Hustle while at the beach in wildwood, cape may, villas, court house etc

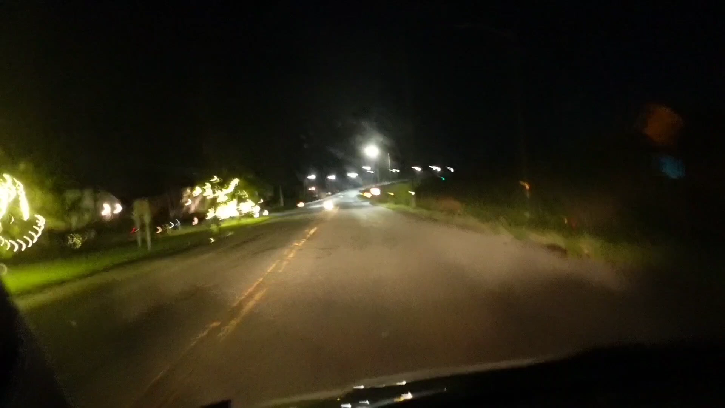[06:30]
This is the bridge of the way. And there's not much to see because it's dark. When it lights up, you can see some more of course. It's showing you a little bit so you can at least dig a little bit. Take a little bit.
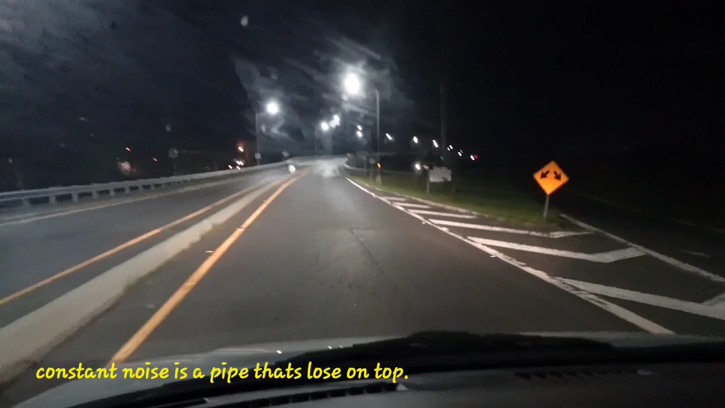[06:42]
That's the water right there. Some part of the way. This is the bridge that connects you from Ocean City to Maramora.